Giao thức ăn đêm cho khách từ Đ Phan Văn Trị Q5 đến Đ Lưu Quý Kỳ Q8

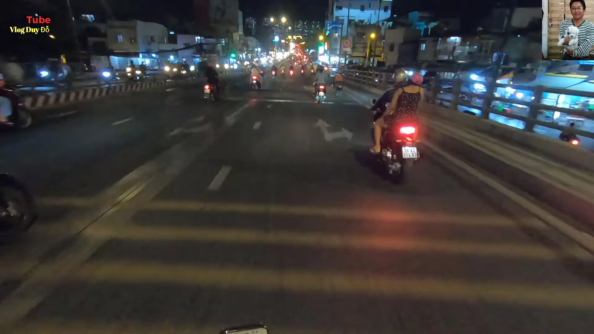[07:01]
đường này là đường Ba Đình.
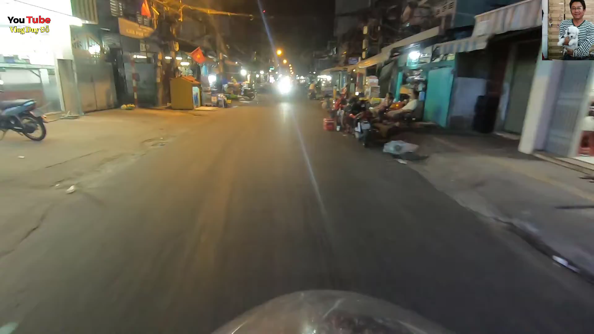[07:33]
Đường Ba Đình này thuộc phường 10, quận 8 nha các bạn.